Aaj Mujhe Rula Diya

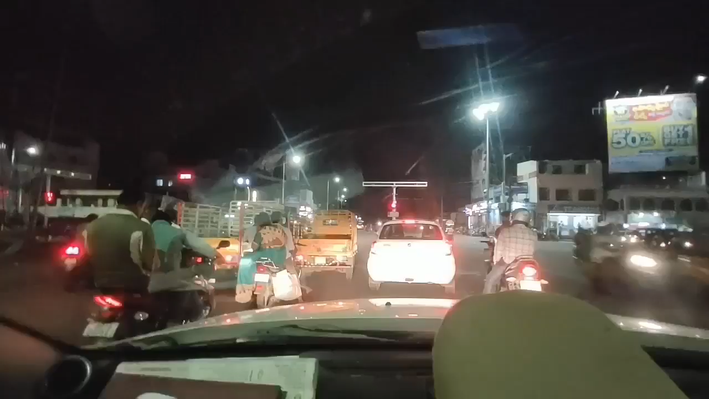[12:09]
वीडियोस निकाले हूँ उन सब में आप ये देखिए जंक्शन है एंड चारों जंक्शन साफ दिख रहे हैं।